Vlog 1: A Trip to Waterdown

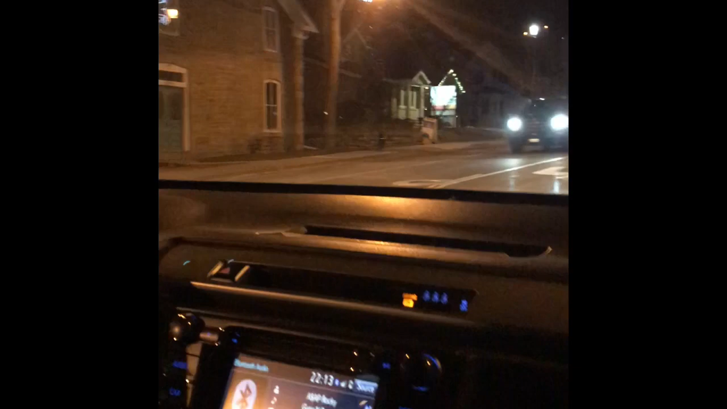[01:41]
Can you take one picture with my phone, Chang? Yeah, sure. You want it just of the... Yeah, just take it. You got it? I took two, just in case. Okay. Alright. We are hitting up a turn. Is this it? Is this what?
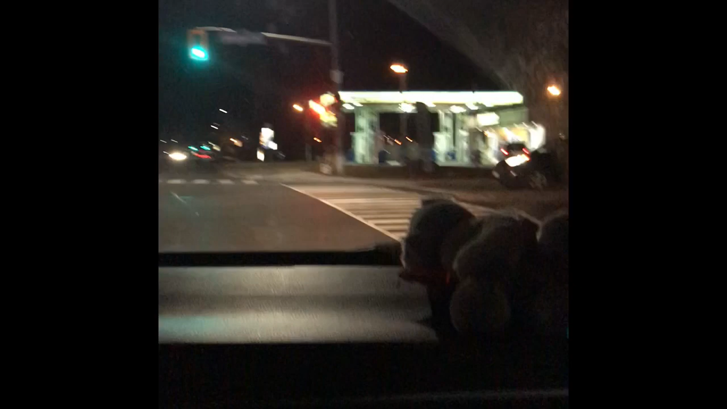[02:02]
Alright, we're hitting the little wraparound. Here's the Shoppers. What is up here, Sam? There's an ice cream place, like a Baskin Robbins. You keep going straight, you turn left. And there's also a
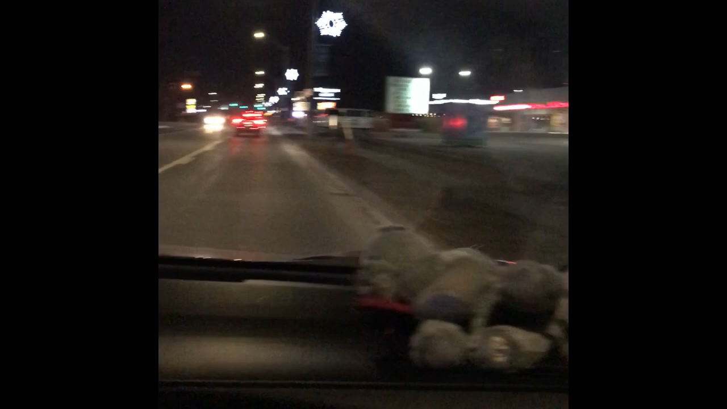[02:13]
Bruh, it did not take 20 minutes to get here. It's because I drove fast.